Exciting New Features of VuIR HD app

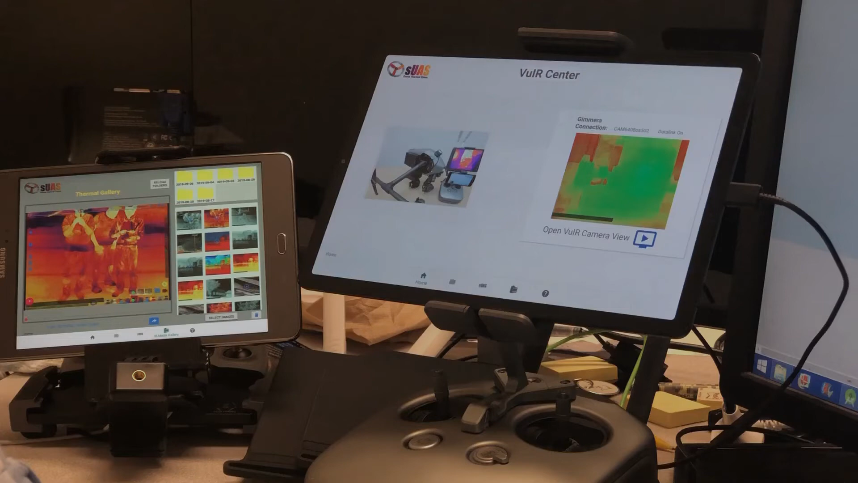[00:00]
Okidoki. Hi everyone. I'm Tony from SUS.com and I'm going to show you today the updates on the exciting updates within VOS Center app. So the new versions, new version here, apart from the
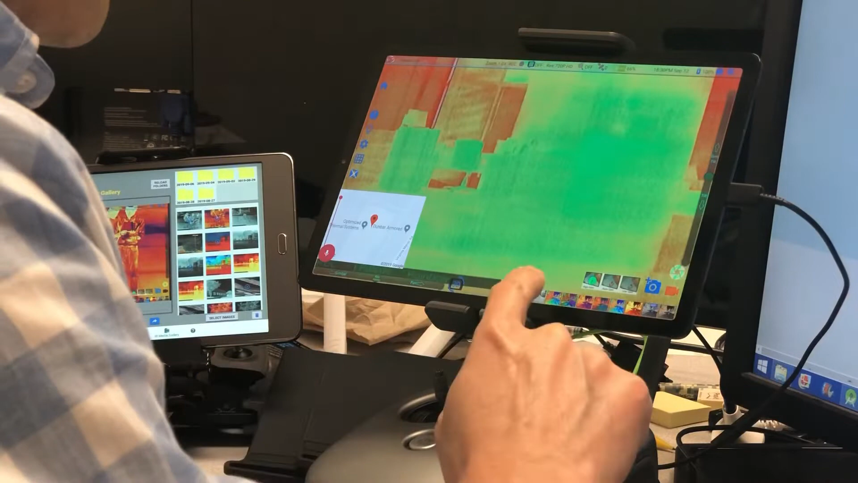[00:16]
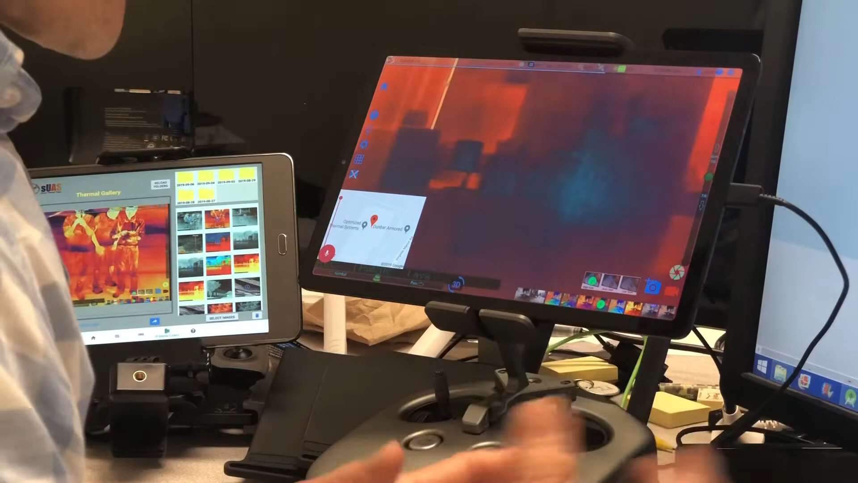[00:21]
it's better than the version that already published on Google Play Store. This version works also for the Boson camera. So previously it works only for the FlipView Pro.
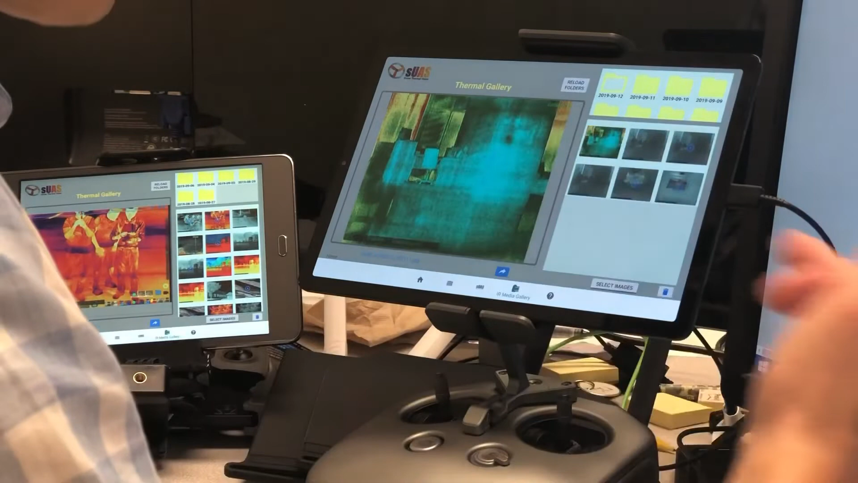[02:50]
I would say comparable to the pictures on the Flavio Pro itself.
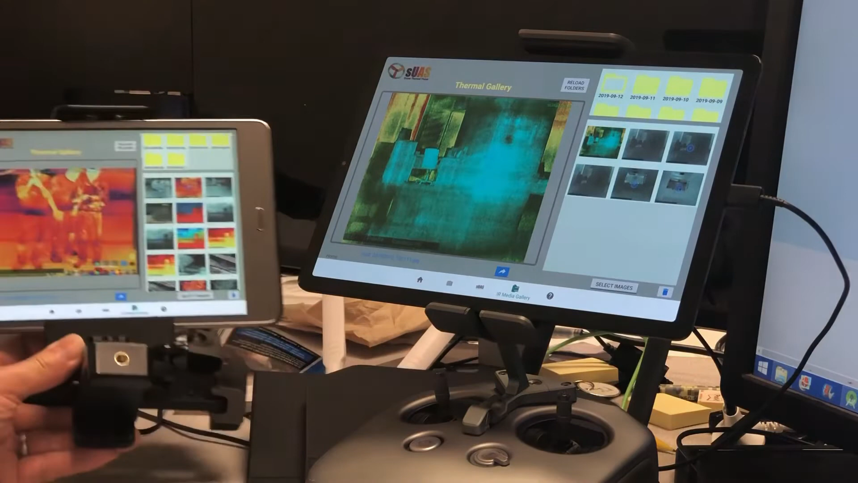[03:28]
And then you know this works on the tablets as well. I flew outside with the Boson and recorded videos here.
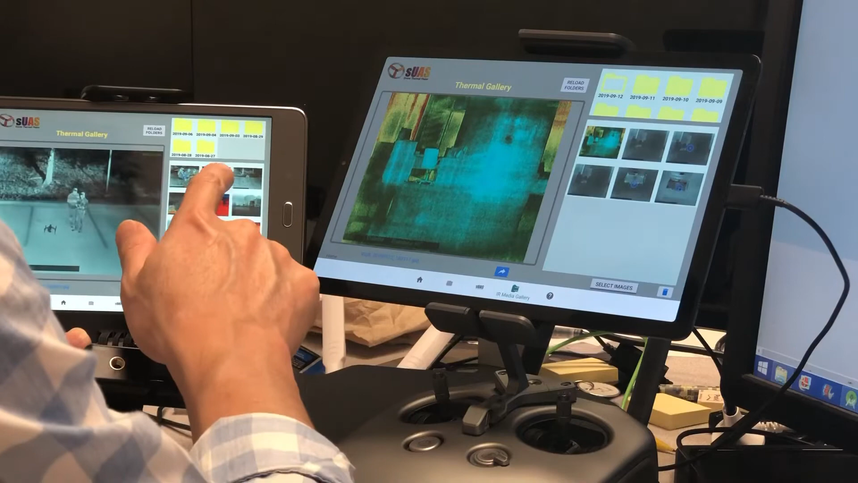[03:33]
You can see that. And then this is another one. There you go.
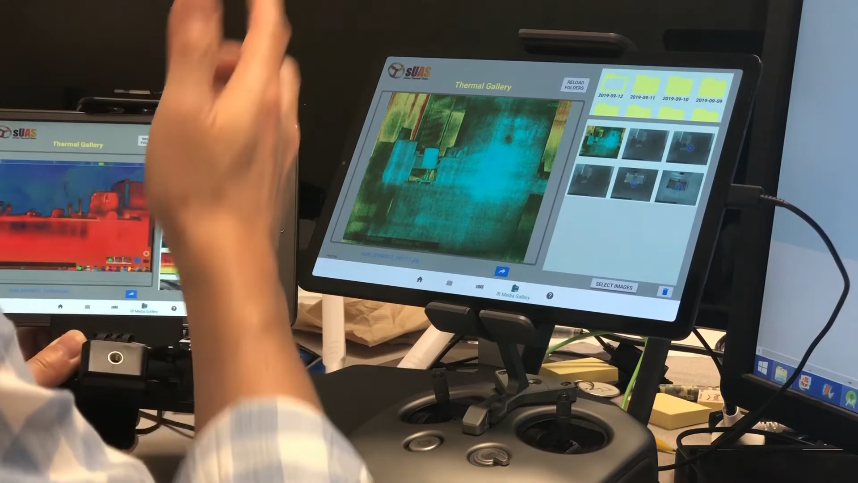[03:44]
And you can see through the video. You can see the video. All right.